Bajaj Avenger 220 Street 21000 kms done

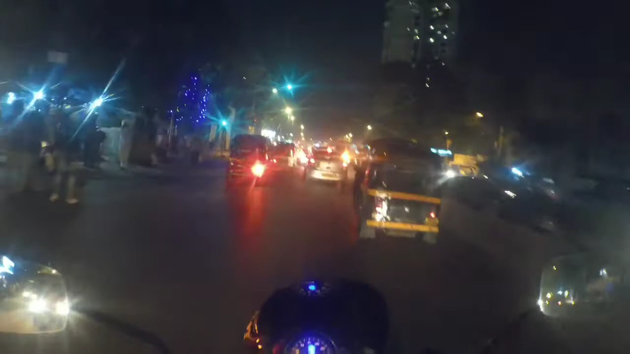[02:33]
इथे पण ट्रॅफिक असं हे आता मला पहिल्यांदा माहीत पडत आहे. नॉर्मली ह्या रूट वरती ट्रॅफिक नसतं, बट बऱ्यापैकी ट्रॅफिक आहे.
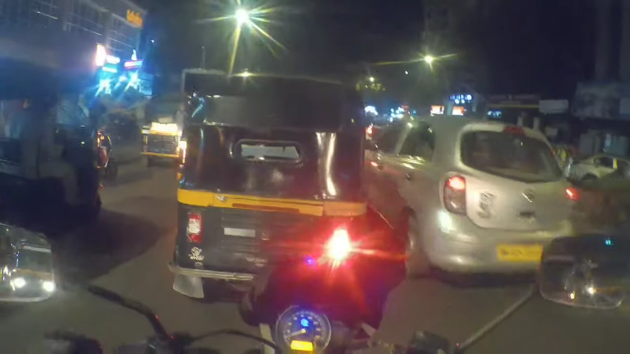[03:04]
जेव्हा केव्हा इकडनं गेलो तेव्हा मला तेवढंसं ट्रॅफिक जाणवलं नाही आहे, पण आज ट्रॅफिक आहे शकतो.